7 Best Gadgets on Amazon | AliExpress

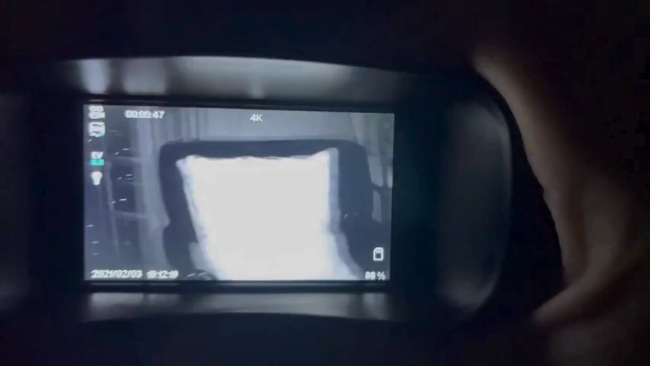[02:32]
you can capture high-definition photos and videos
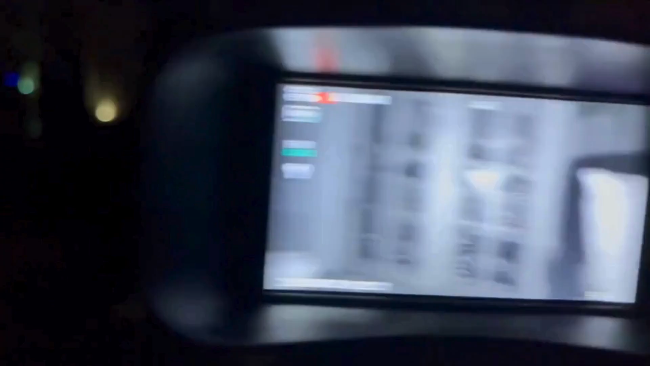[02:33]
with its outstanding optical clarity in the low light or nighttime.
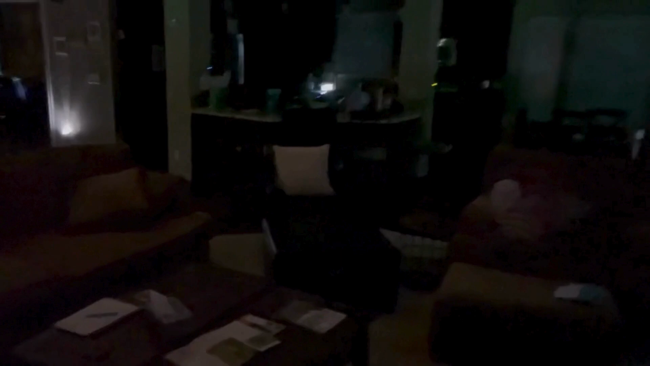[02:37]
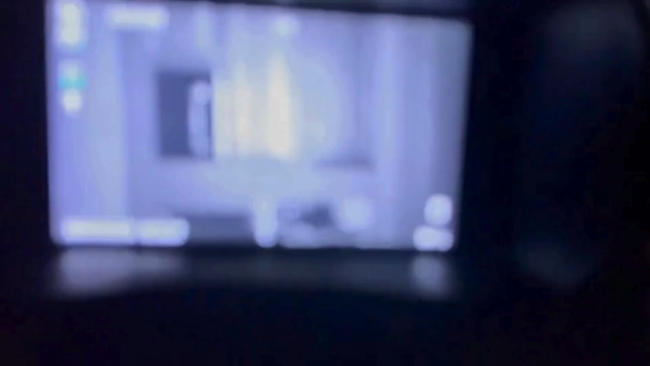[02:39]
The night vision binoculars achieves 4K HD video and 36 million pixels photos.